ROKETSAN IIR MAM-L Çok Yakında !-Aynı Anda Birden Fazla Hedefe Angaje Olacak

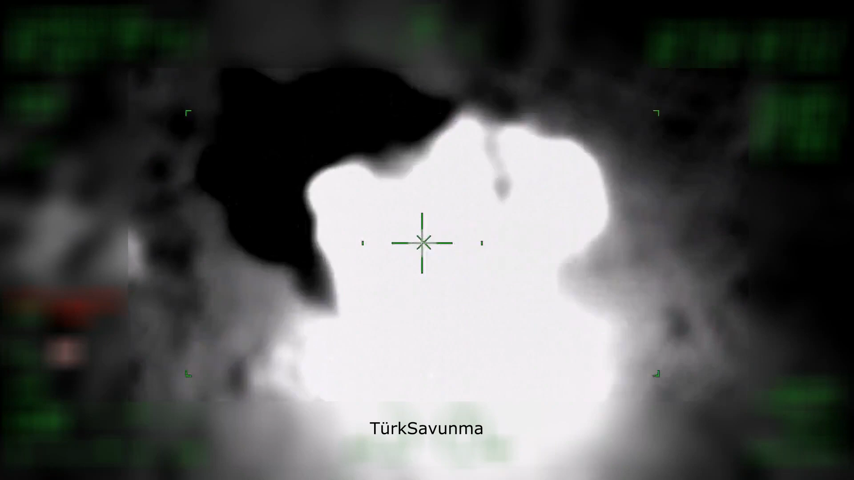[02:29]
Lazer işaretlemeye olan bağımlılığın olmamasından dolayı Ay Ayar güdümlü MAMNE,